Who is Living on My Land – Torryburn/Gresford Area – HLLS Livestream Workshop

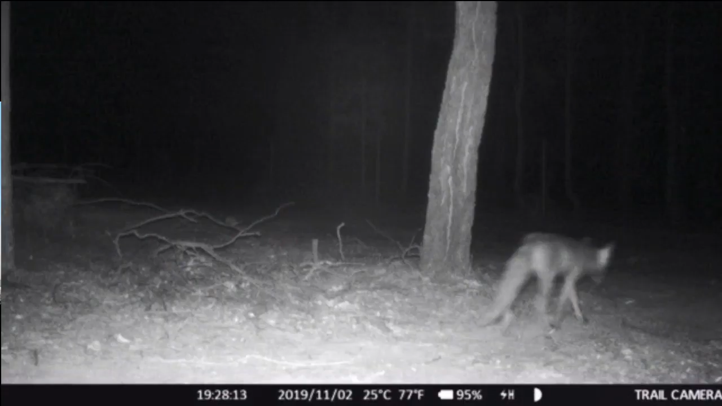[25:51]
70% of properties had European foxes captured on camera.
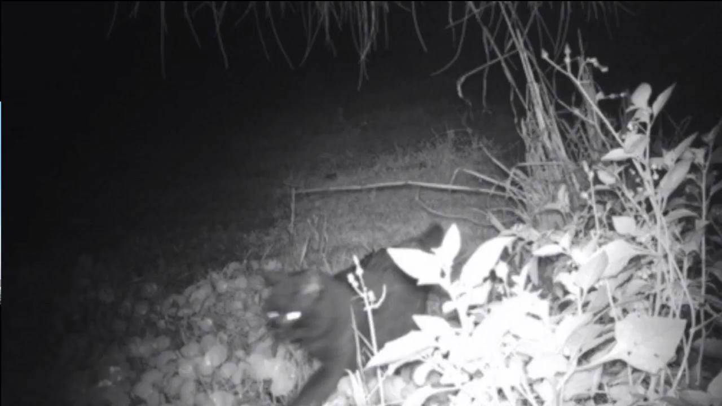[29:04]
And for all those people that own cats,
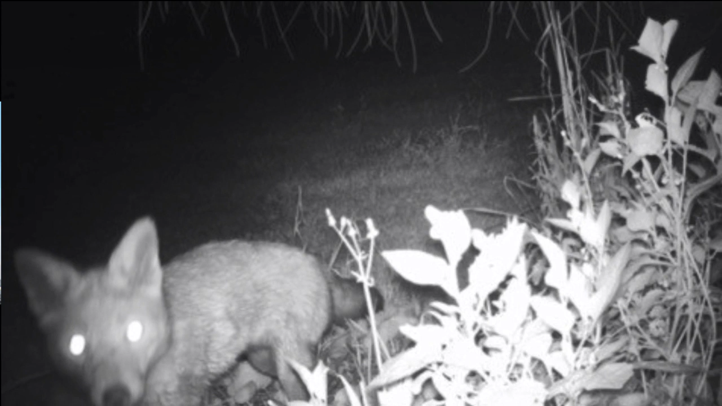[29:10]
it's interesting to note that there's plenty of cats that are out and about.
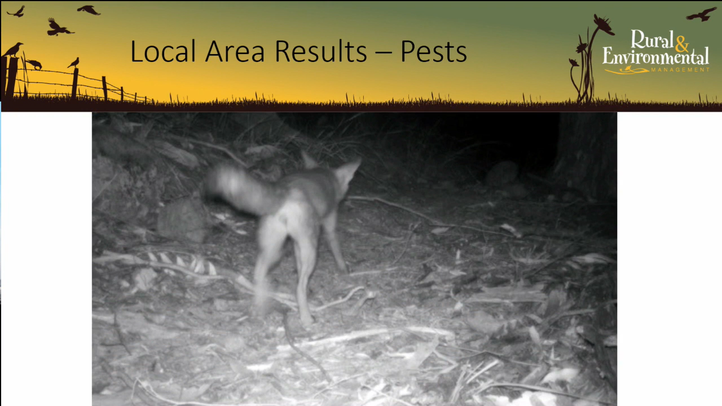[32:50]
So this is just a quick video, just pulling the photos together for the East Gresford Torryburn area.
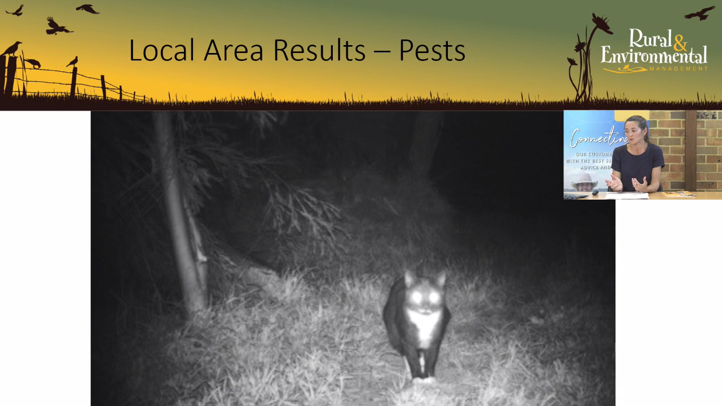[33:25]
Now this cat, I'm not sure whether it's wild or feral, but it didn't have a collar on.
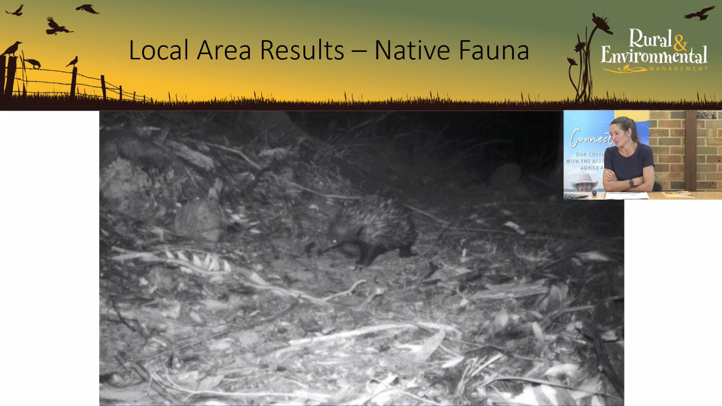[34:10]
I think that's a little duck there.